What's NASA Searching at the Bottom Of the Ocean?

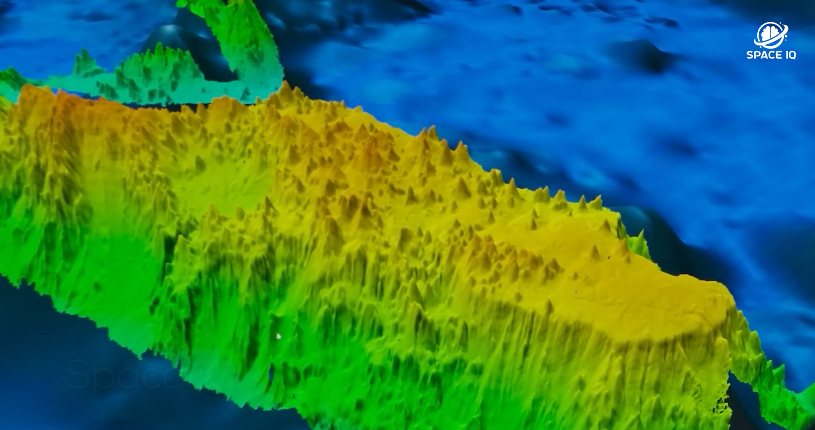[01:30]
technology of echo sounding was used to map the ocean floor,